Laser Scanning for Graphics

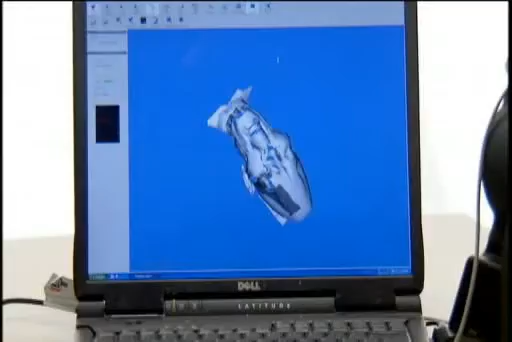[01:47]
By scanning the laser across the surface of the model, you can capture data in a wide band that appears on screen in real time as the skin of a point cloud.